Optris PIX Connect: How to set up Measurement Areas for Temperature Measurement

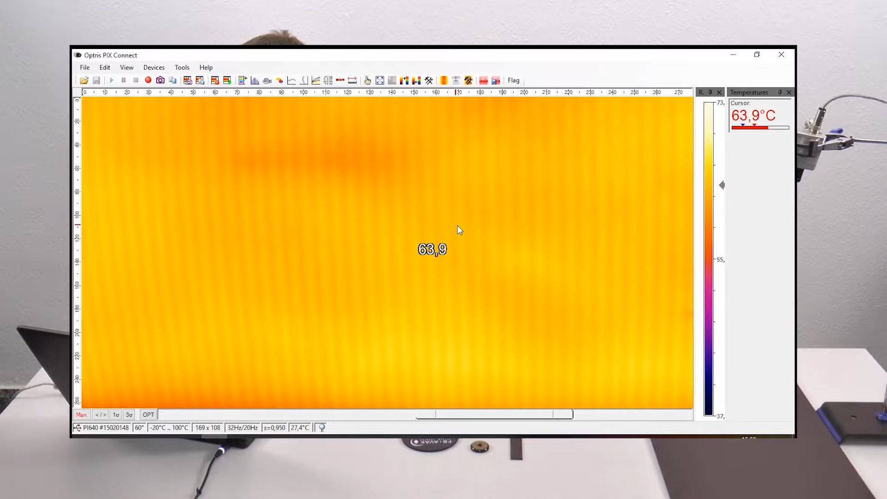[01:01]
On screen: spot 63.9°C
The infrared heating plate you can see on our thermal image has a temperature of 63 degrees C.
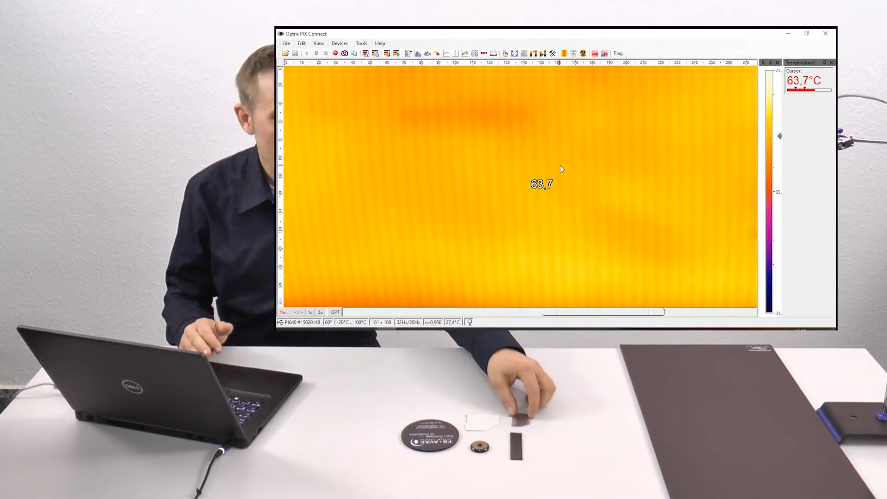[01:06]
And on this thermal heating plate I'm going to position my objects.
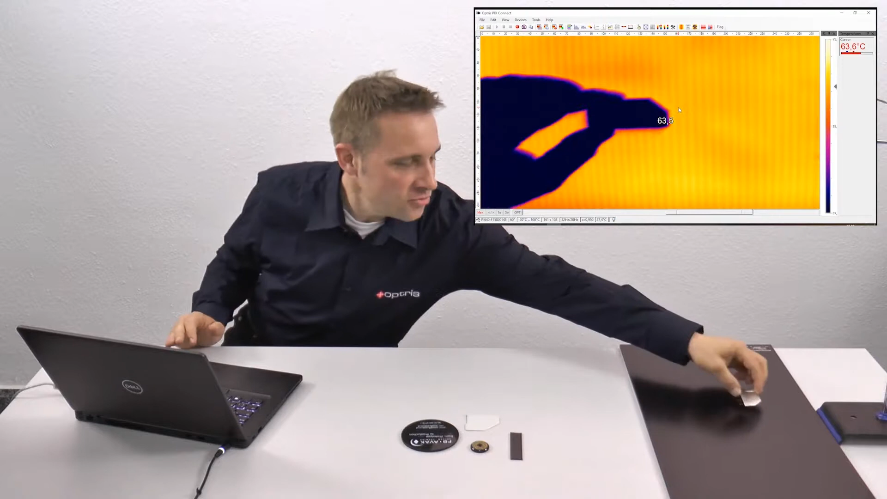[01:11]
On screen: spot 63.6°C
So first my metallic object. Then my magnetic object.
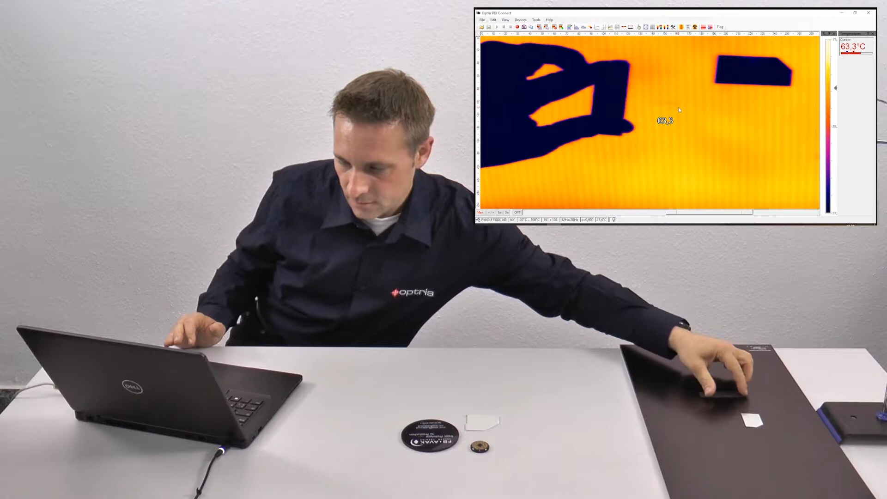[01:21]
On screen: spot 63.3°C
And one of my plastic parts.
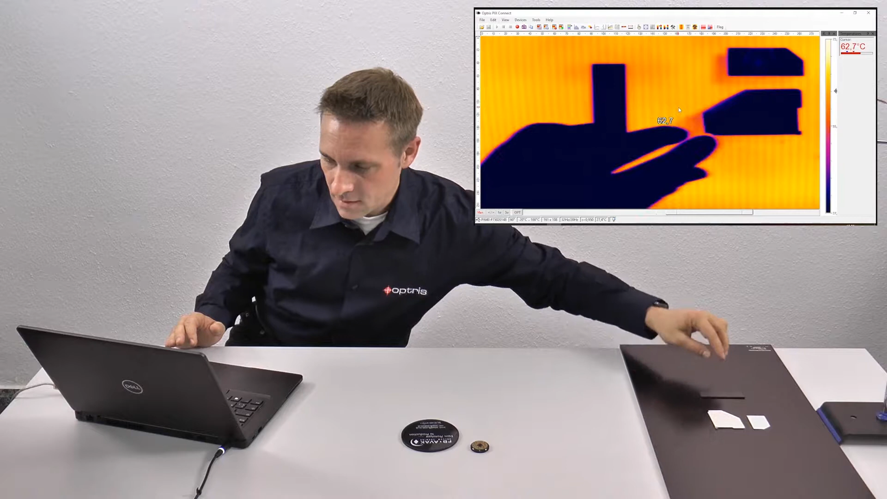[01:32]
On screen: spot 62.7°C
And we're going to measure also our special metal, special plastic surface. The ABS material. I position it also here on my heating plate. After this you can change the contrast of the image by using the manual button. And you can decide the minimum and maximum temperature of your image. What you want to see.
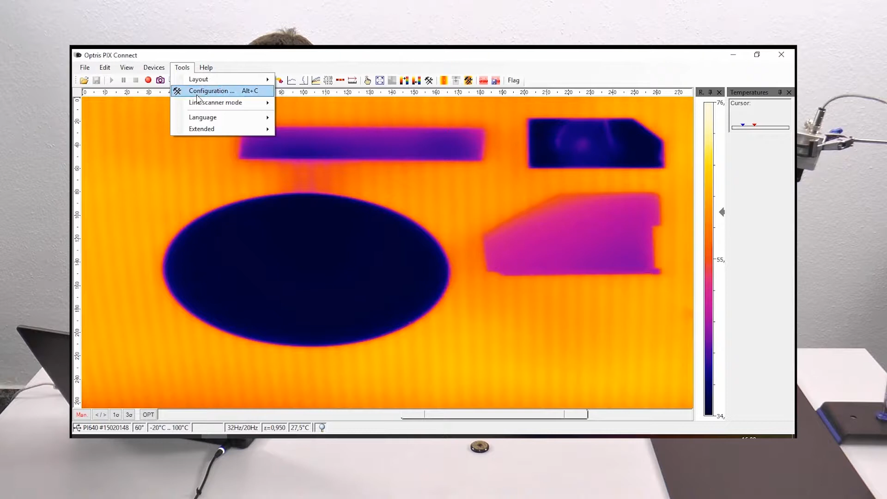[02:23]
I go to the configuration menu. You can click on this item here or you can also go to the menu point tools and configuration. And here I can now add the quantity of my measure areas. I have here four measure areas. So I add one, two, three, four areas. My first measure area should be my metallic surface on the right side. So I decide that the name should be metal.
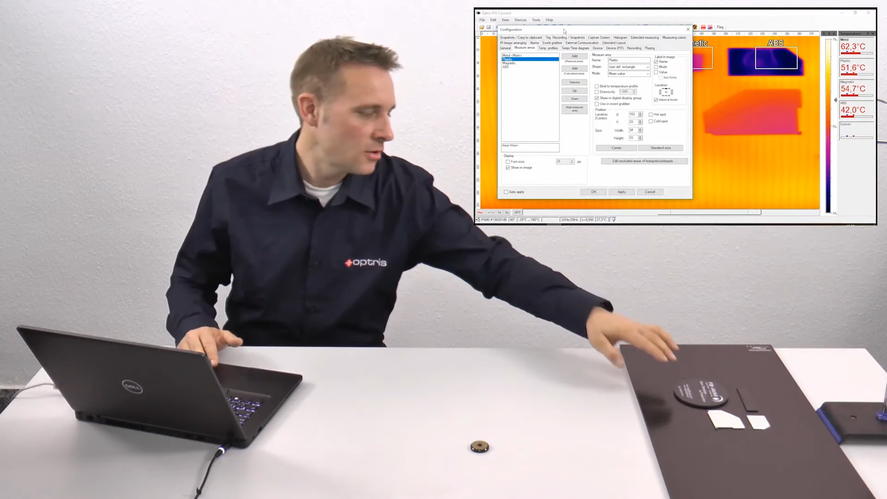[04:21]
For my plastic part, you can see if you have a look on our heating plate, my plastic part has also one, two, three, four, five corners. So I decide also that I want to have here a polygon with five points. So I add one additional point. I go to apply. My magnetic part is very easy. This is a rectangle. So I can go to shape and I can click on the pull down menu and I can choose user defined rectangle.
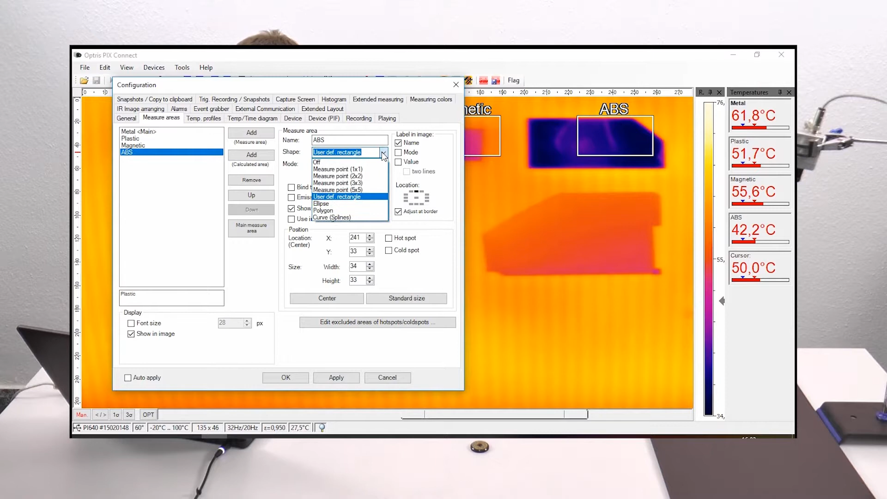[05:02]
And my ABS plate. You can see here on our thermal image plate. This is a ellipse. So I go to shape and I'm choosing the point ellipse. So I go to apply. Okay. And now you can see that I have all four major areas on my screen. You can grab one of these areas at one corner. You can hold the control button on your keyboard and you can hold the mouse button and you can move the complete measure area to another position.
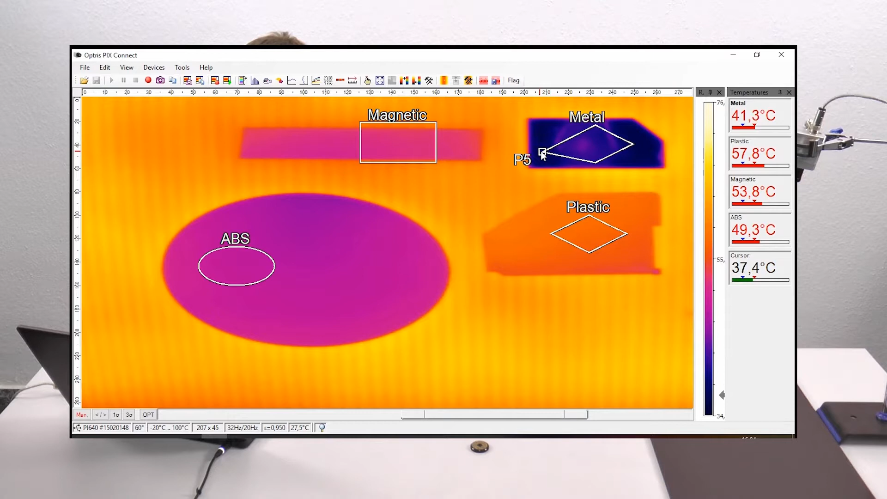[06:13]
And now we start with the metal form. So I grab one corner and I move this corner to my right position. The same. The same for the next corner. The same for the next corner. The same for the third corner. The fourth corner. And the fifth corner. So my magnetic measure area is very easy. I grab one corner. I move it to the right corner. And also the right corner. And also the right one.
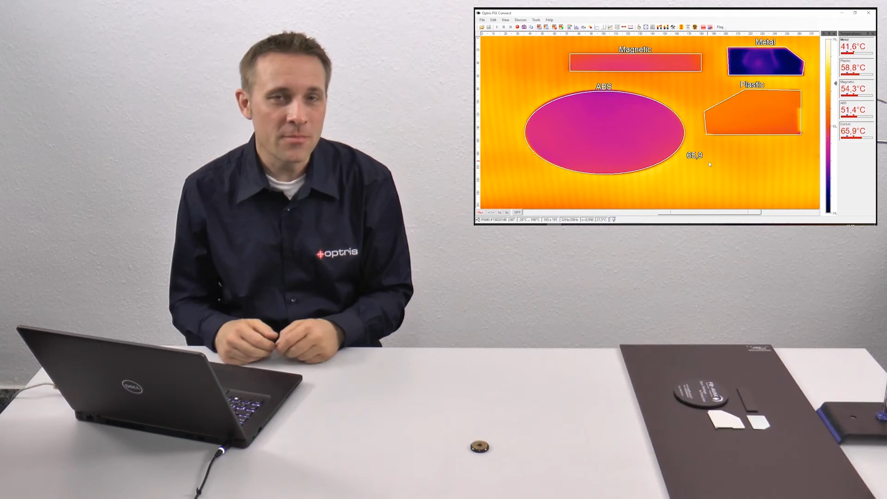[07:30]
And for each form we created now the right geometric form. You can see that we have several materials. And these materials, they have all other emissivities. And you can set the emissivities with our software PixConnect. I'm going to show you how to do this.
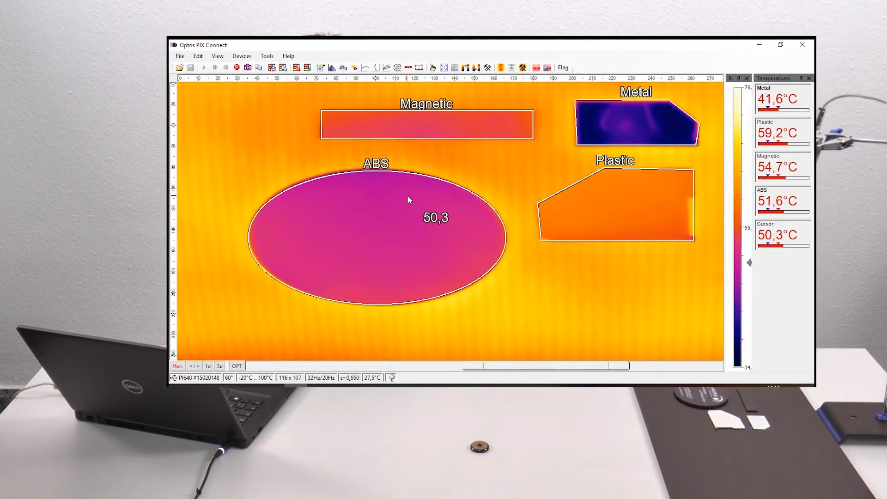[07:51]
On screen: spot 50.3°C
Go to the configuration menu. Go to the tab measure areas. And here you can now choose one of your measure area. For example the ABS. And on the right side you can now set the emissivity specially for this own measure area. You can activate the item emissivity. And you can here set the right emissivity specially for your material.
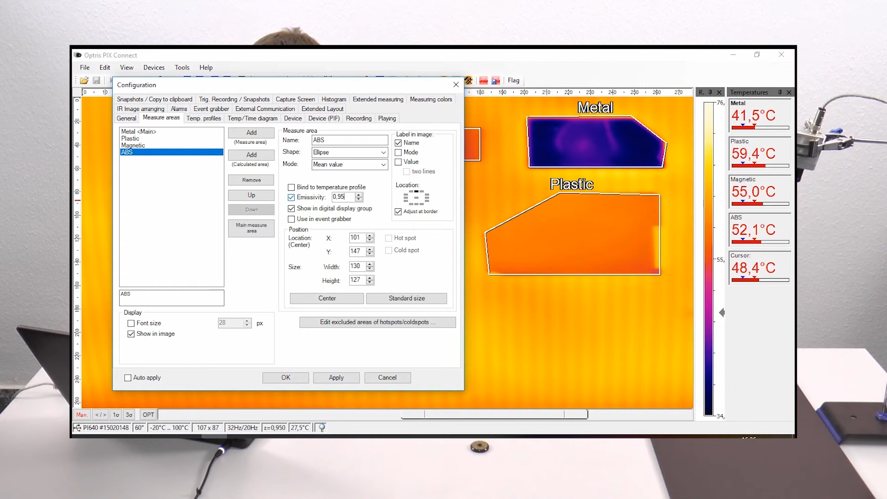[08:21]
In this case it's our ABS material. You can click on apply. Okay. And now you have the right temperature of this material. You can also see on the right side that you can see now each temperature of each measure area separately in the digital temperature group.
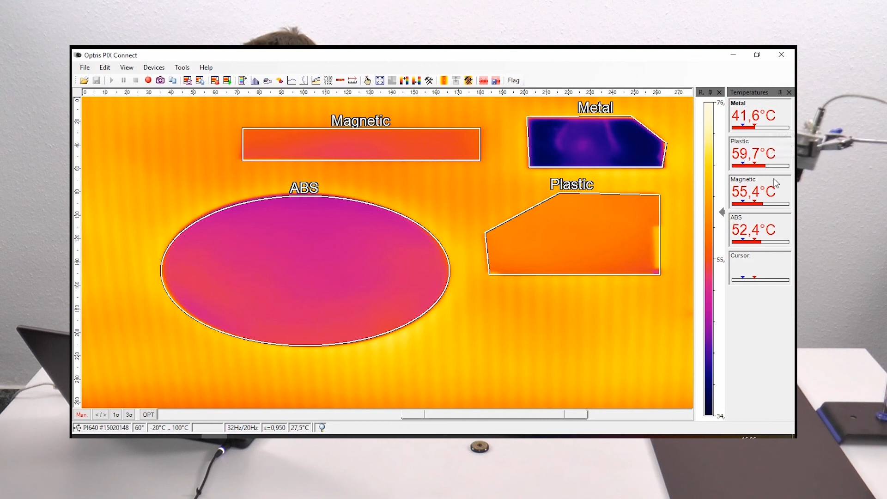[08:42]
So all my measure areas are signed here. And I can see all different temperatures.